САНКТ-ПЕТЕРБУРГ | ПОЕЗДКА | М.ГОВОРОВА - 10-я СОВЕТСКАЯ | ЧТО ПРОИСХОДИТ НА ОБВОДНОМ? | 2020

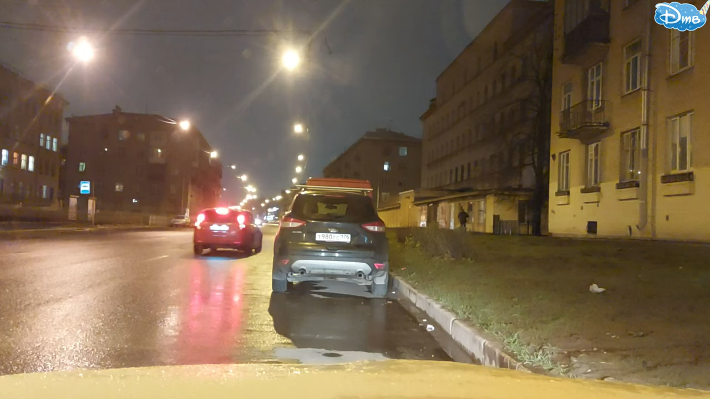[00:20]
Сейчас 8 утра 20 минут. Мы находимся в Санкт-Петербурге на маршала Говорова и пересечение Краснопутиловской улицы. Вот, значит, движемся мы сейчас в сторону 10-й Советской. Это самый центр города Санкт-Петербурга. Все, садитесь поудобнее, с вас лайки, подписки. Сейчас 2 градуса температура по Цельсию.
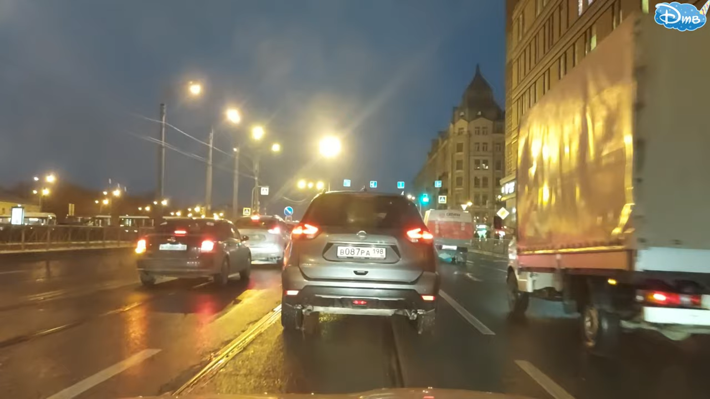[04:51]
Если смотреть налево, то с левой стороны площадь Восстания метро или Московский вокзал там находится. И мы едем, соответственно, по водному каналу. Едем прямо. То есть пересекая Лиговский проспект.